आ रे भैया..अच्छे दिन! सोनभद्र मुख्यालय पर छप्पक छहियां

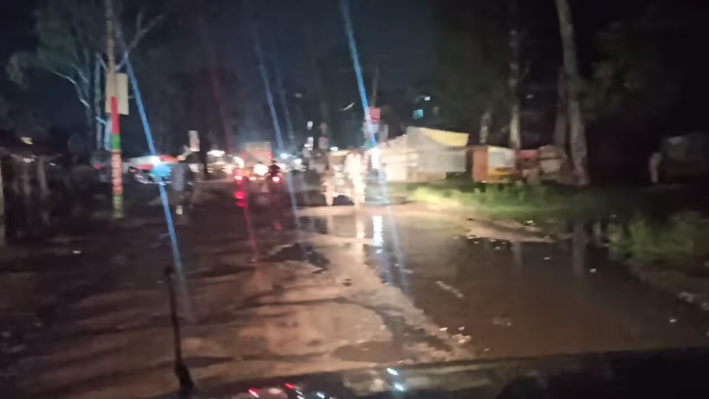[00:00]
बिना बारिश के रोड पर जल जमाव, ये मुझे लगता है रोज का ऐसा होता होगा। रावणसिंह जिला मुख्यालय, जहाँ पर जिले के आला अधिकारी और न जाने कितने जनप्रतिनिधि हैं, इसके बावजूद यहाँ की समस्या जस की तस है। अच्छे दिन देखिए कब तक आते हैं, उम्मीद तो हम लोगों को है ही, वो अलग विषय है कि वह दिन कब आएगा।
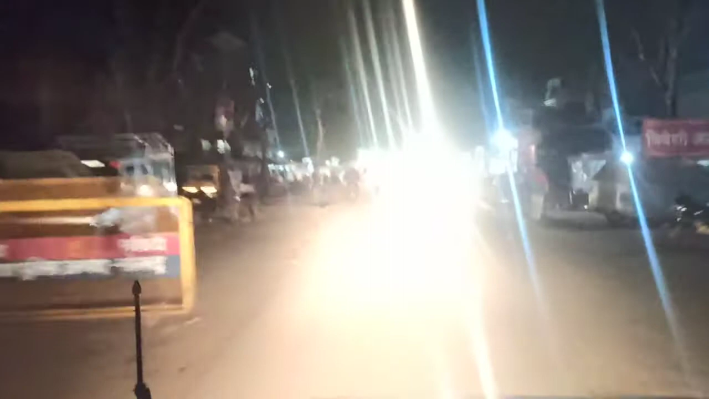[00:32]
यह रावणसिंह से घोरावल की तरफ जाने वाली रोड है, जहाँ पर ऐसी स्थिति है।